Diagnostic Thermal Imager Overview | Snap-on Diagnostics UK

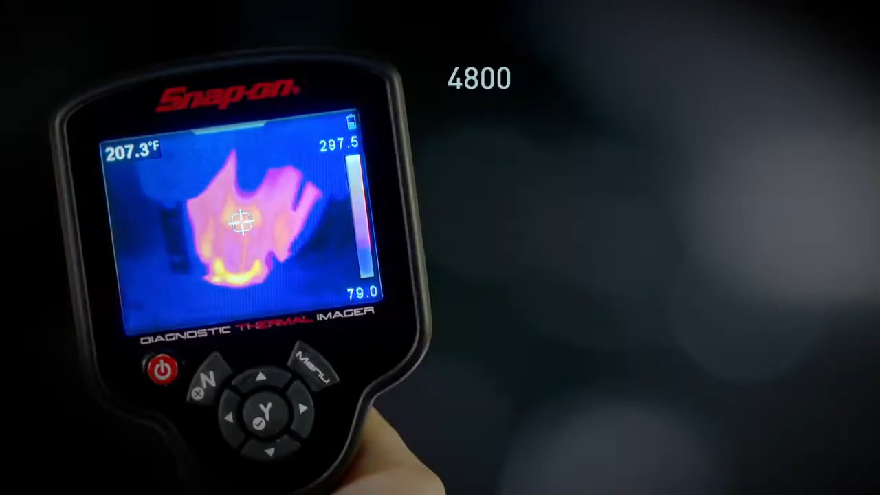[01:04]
On screen: spot 207.3°F
The color scale automatically calibrates as
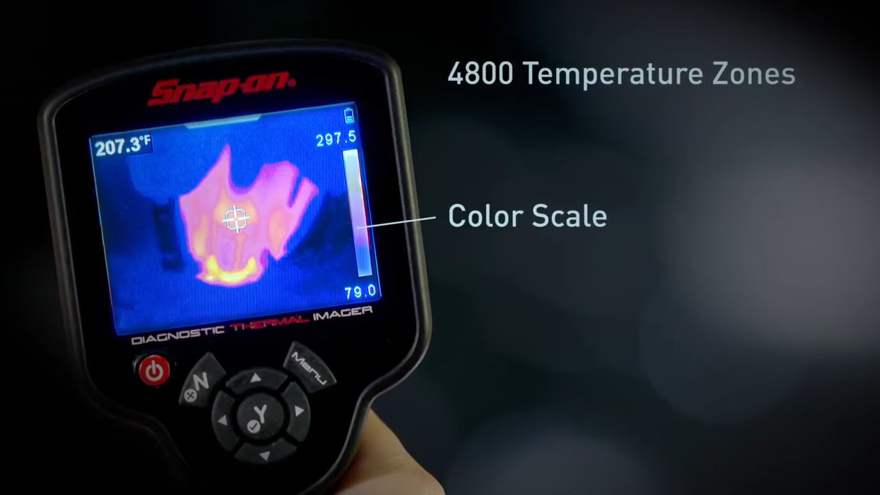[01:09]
On screen: spot 207.3°F
you use it so you know the exact temperature of everything in the image and the target gives you a
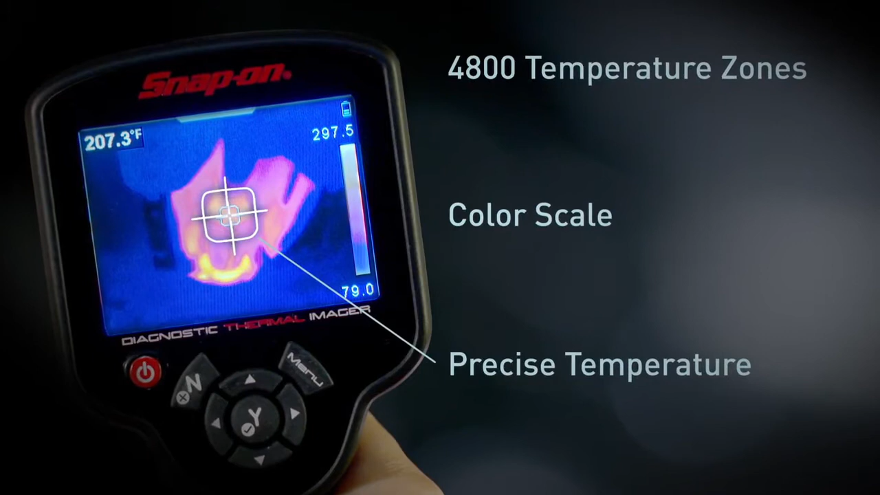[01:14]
On screen: spot 207.3°F
precise digital display of the temperature at any point you choose.
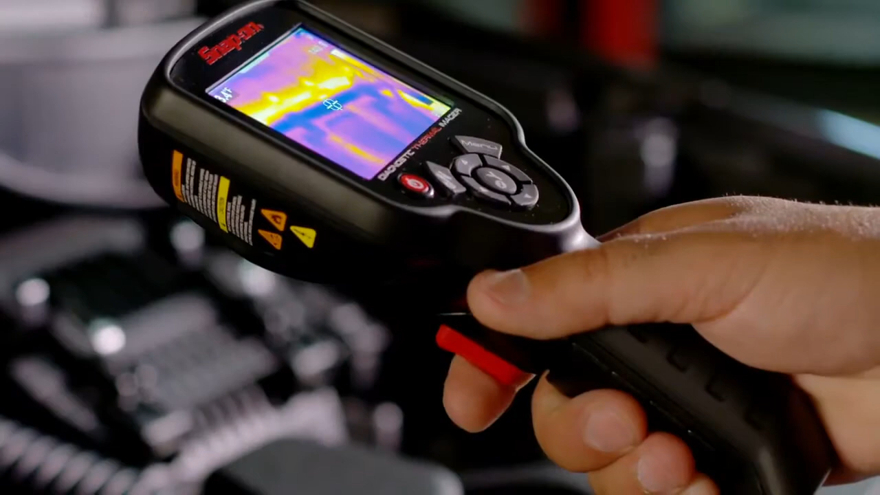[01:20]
Pull the trigger to capture and save any image.
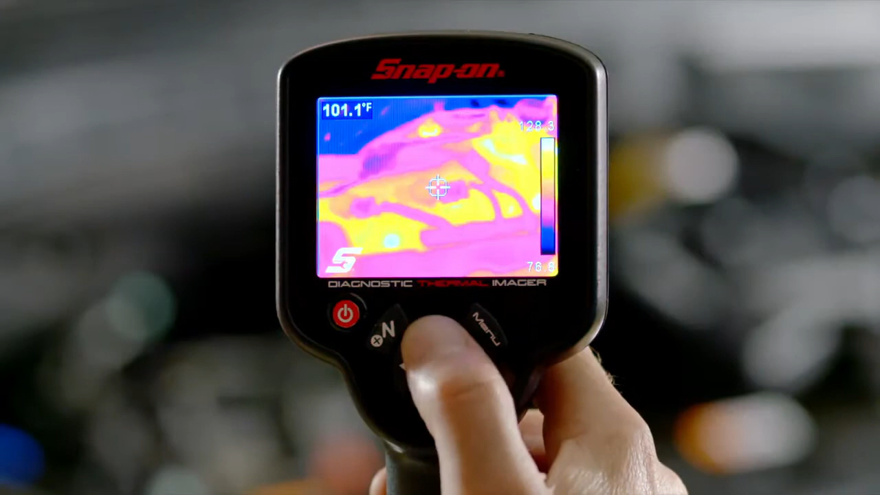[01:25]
On screen: spot 101.1°F
Review saved images on the tool or transfer them
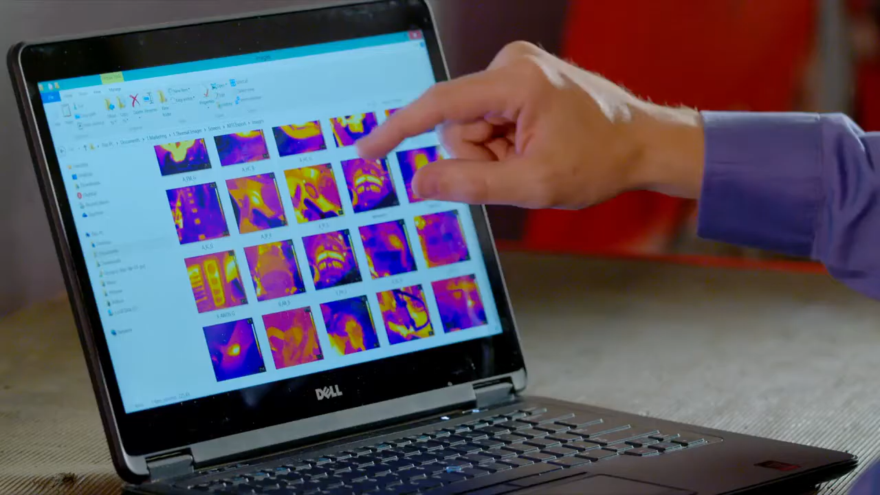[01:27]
to your PC and create your own library of thermal images for reference.
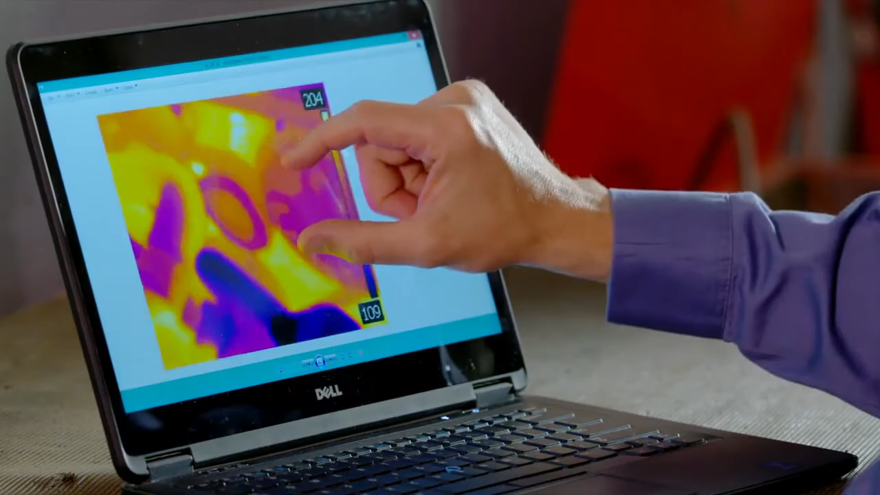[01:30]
The Snap-on Thermal Imager doesn't just make pretty pictures.
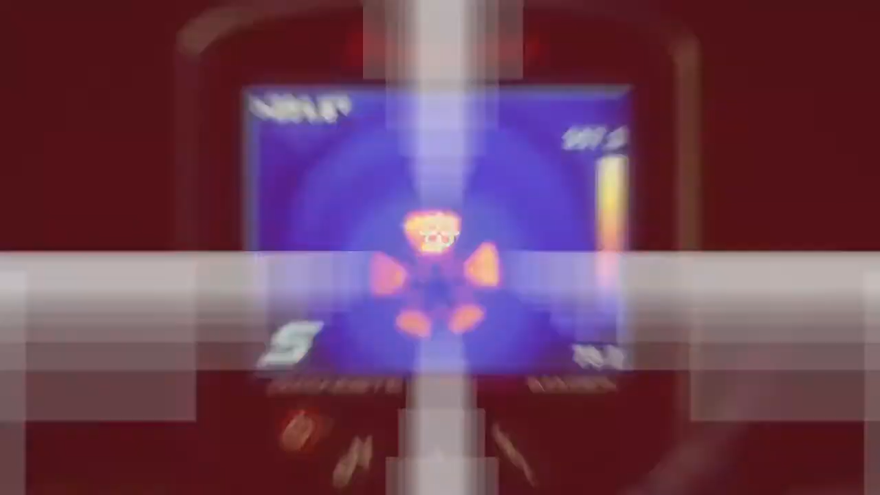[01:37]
It includes an exclusive library of reference images like these showing normal operation,
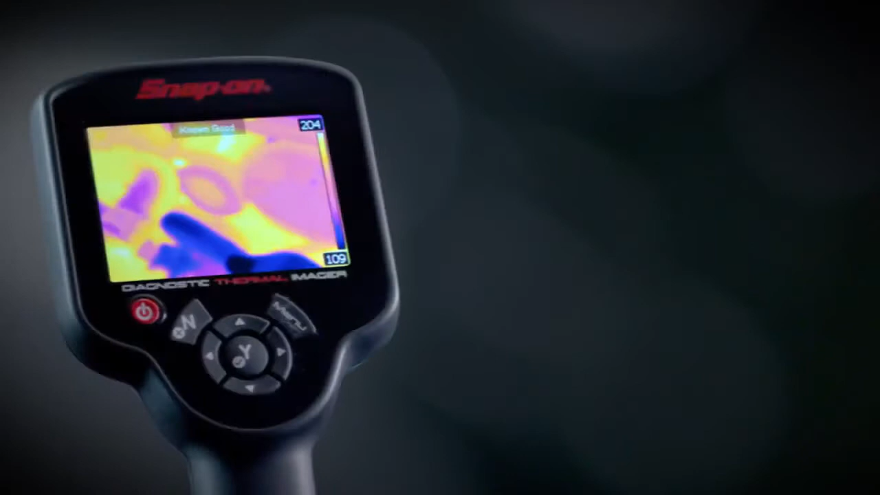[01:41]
failed components, and guided tests so you know exactly what to look for.
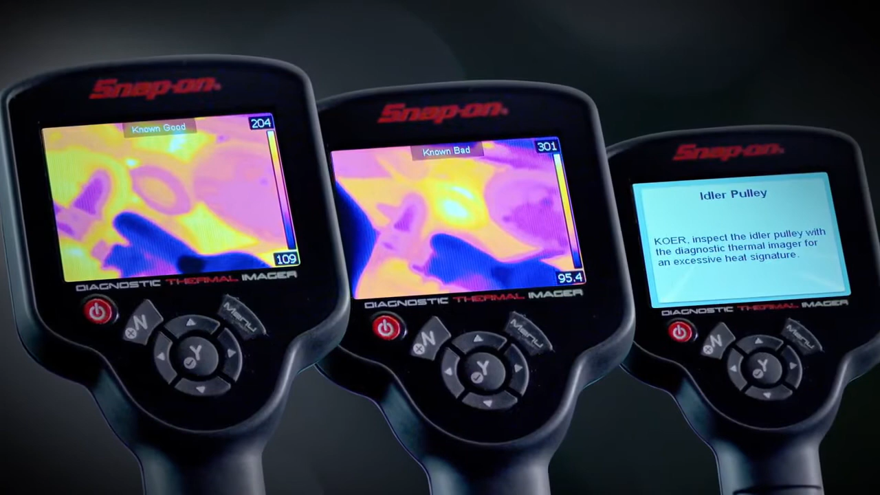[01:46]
Which cylinder is misfiring?
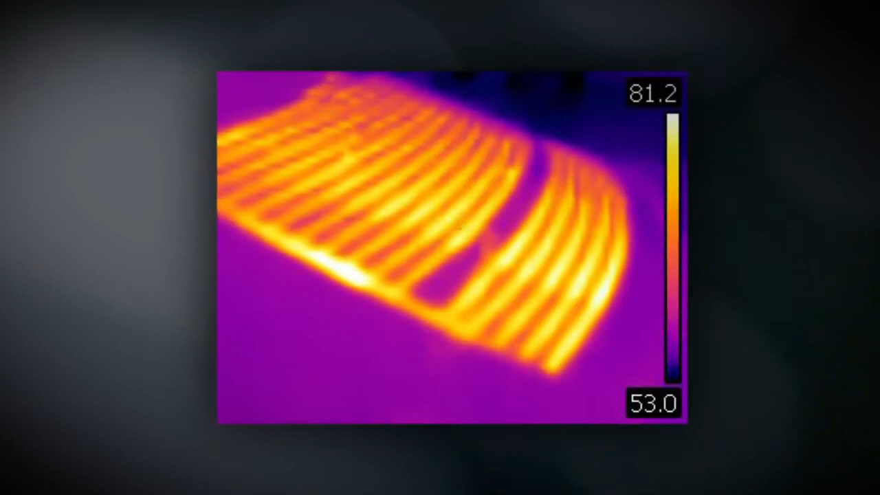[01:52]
Where is the brake in the window defogger? Is the parking brake hung up?
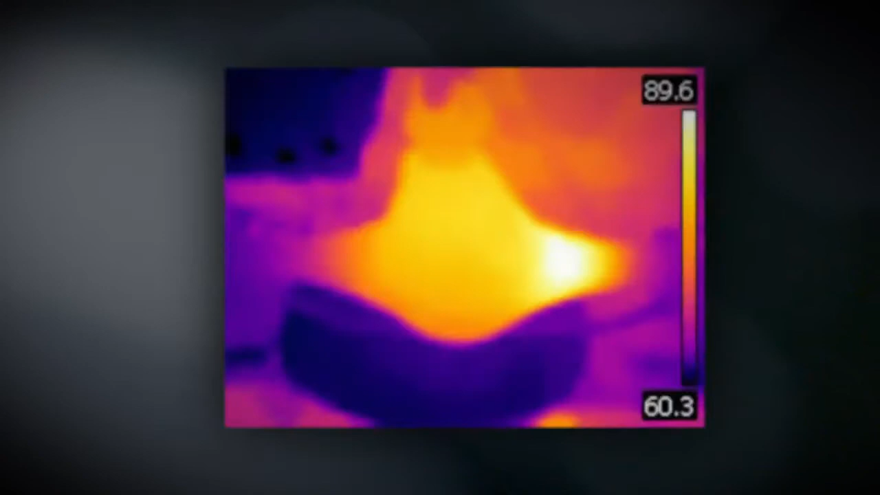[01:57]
Where is the bad bearing? Is the alternator charging?
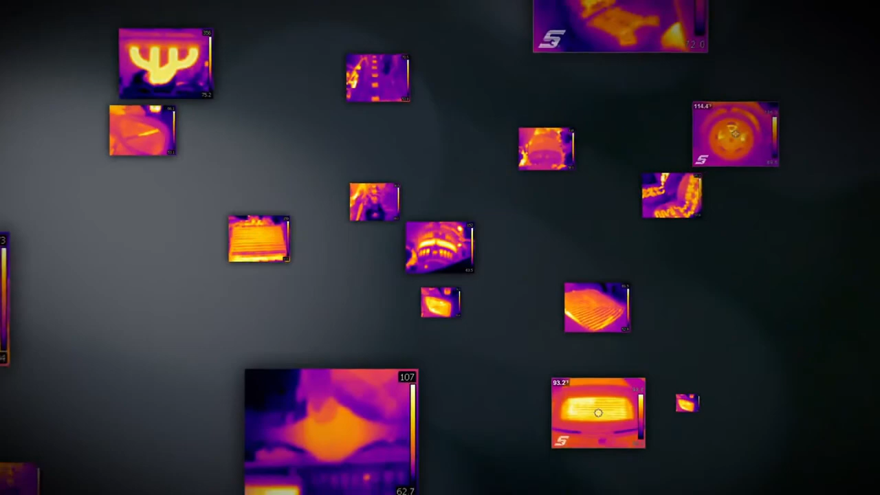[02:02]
Now you can see right where the fault is.